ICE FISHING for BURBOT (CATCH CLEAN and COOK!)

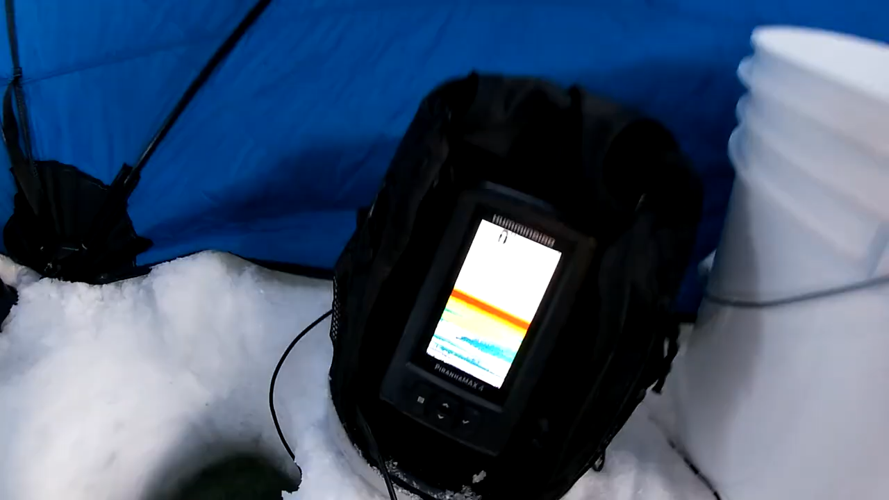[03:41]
All right, well, I think I got my fish finder working.
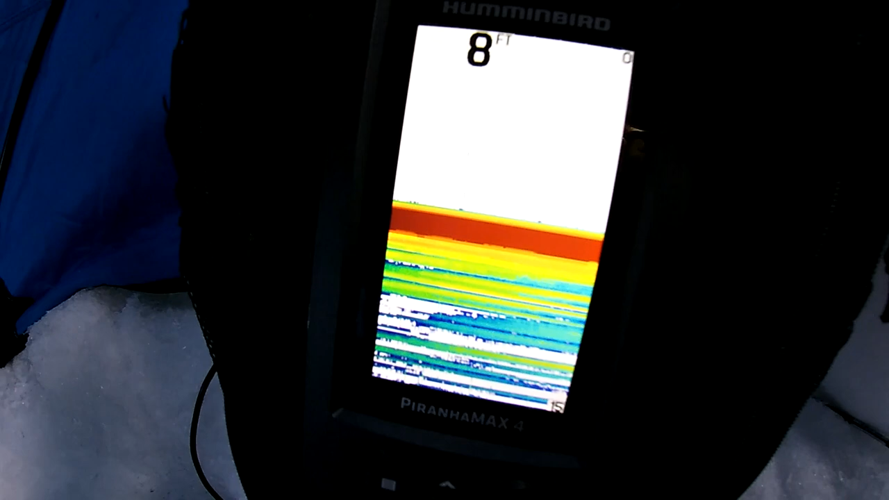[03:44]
On screen: depth 8 ft
And there is the jig and live minnow on the jaw jacker.